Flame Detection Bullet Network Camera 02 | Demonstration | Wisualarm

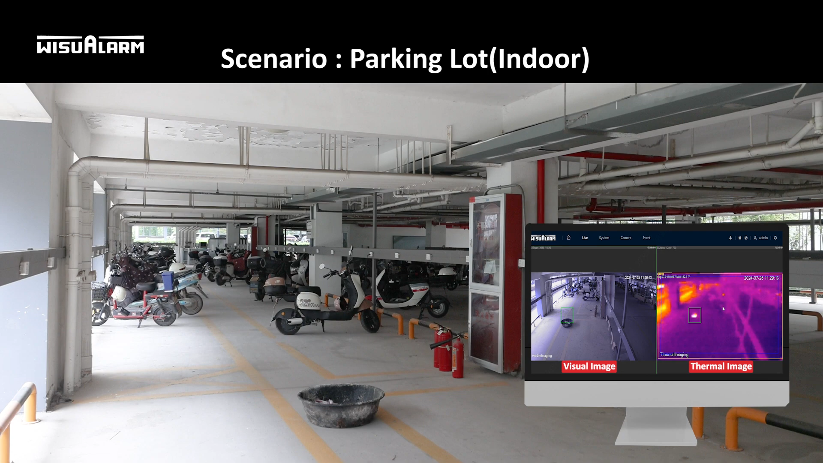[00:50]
Fire detected. Attention please. Fire detected. Attention please. Fire detected.
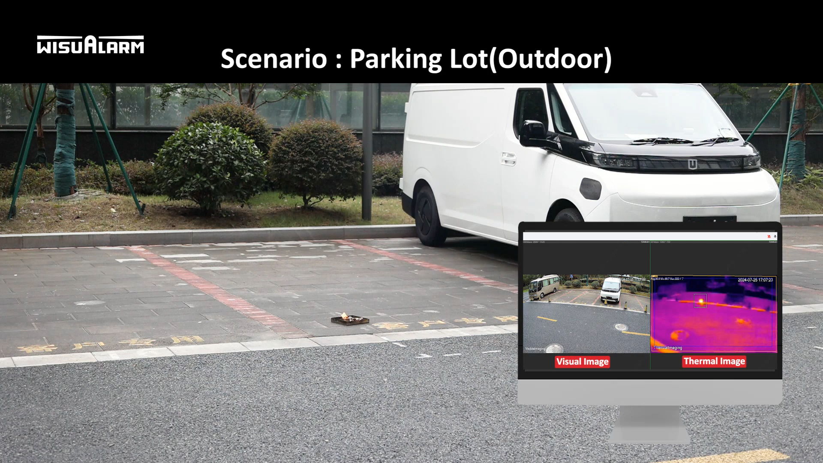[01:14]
Fire detected. Attention please. Fire detected. Attention please. Fire detected.